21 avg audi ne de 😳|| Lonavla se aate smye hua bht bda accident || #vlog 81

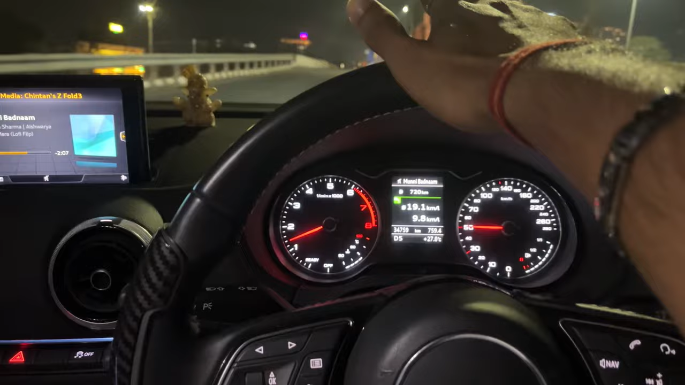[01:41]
We're going to the old highway or not? We're going to the new highway. Why are we going to the new highway? We're going to the left. So, we're going to the new highway? Now, the car is 19.